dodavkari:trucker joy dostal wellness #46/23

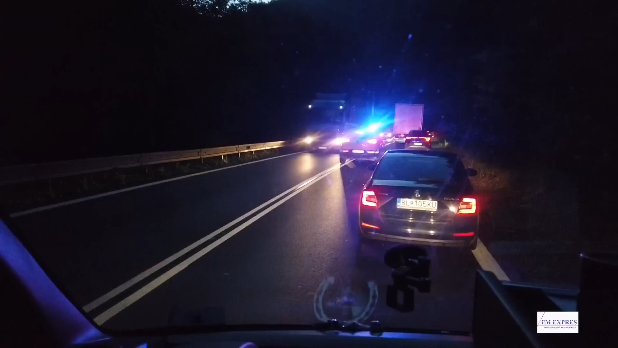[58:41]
Aj policajti tam idú k tej nehode, alebo čo to tam je.